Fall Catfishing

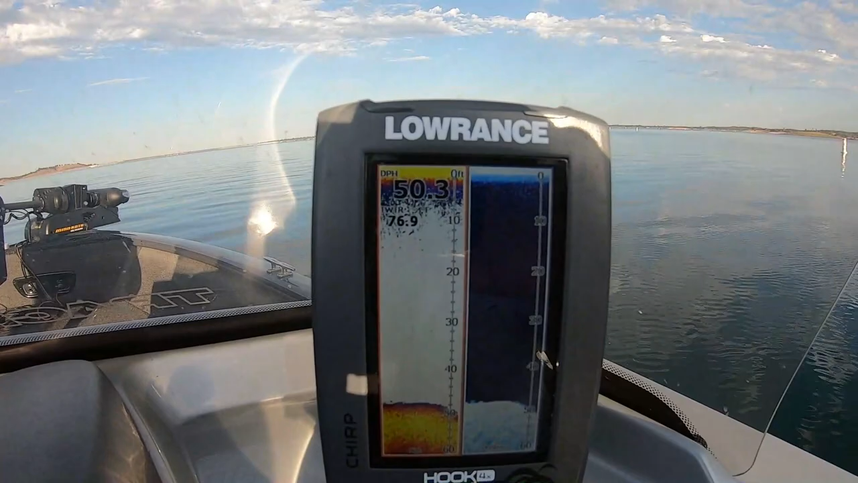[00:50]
yeah it looks a lot better okay it looks like we're sitting
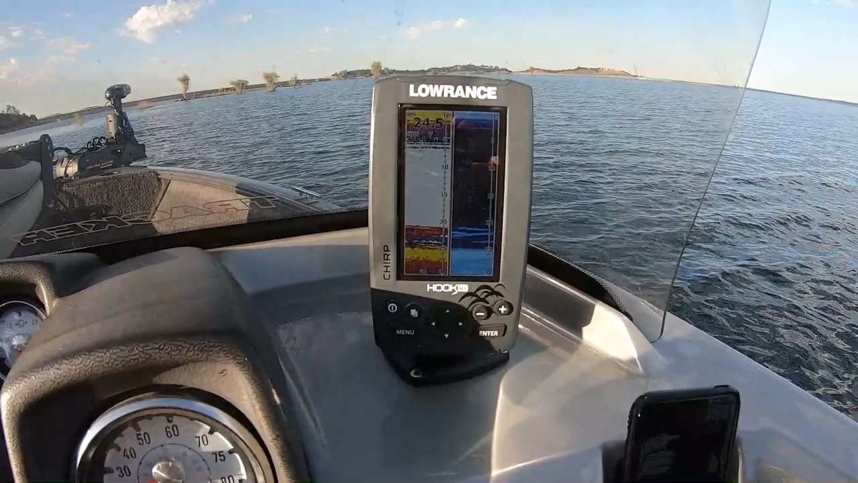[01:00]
right on some catfish down below the boat here got a couple baits out see if that's them I'll let you know here soon